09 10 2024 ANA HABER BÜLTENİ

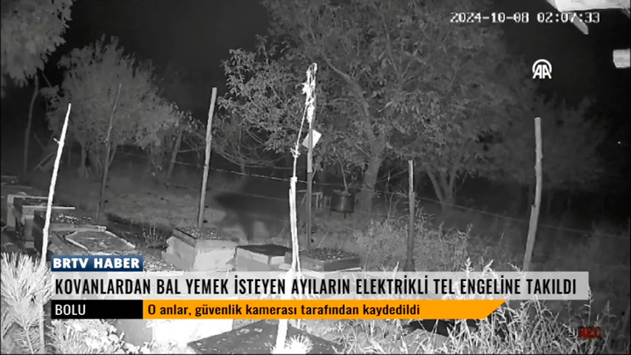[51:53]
Deveörenköyü Çaran Mahallesi'ne arıcılık yapan Emirhan Koç'un arı kovanlarının bulunduğu alana gece saatlerinde üç ayı geldi. Ayılar kovanların bulunduğu alana elektrikli teller nedeniyle ulaşamadı. Kovanların etrafına dolaşan ayılar daha sonra alandan uzaklaştı. O anlar güvenlik kamerası tarafından kaydedildi. Emirhan Koç köpeklerinin havlamasıyla uyandığını söyledi. Cep telefonundan güvenlik kamerası kayıtlarını kontrol ettiğini belirten Koç kamerayı açtım üç ayı kovanlara yaklaşıyordu. Hemen havaya ateş açtım ama kaçmalarına neden olan şey elektrikli telin şokuydu diye konuştu.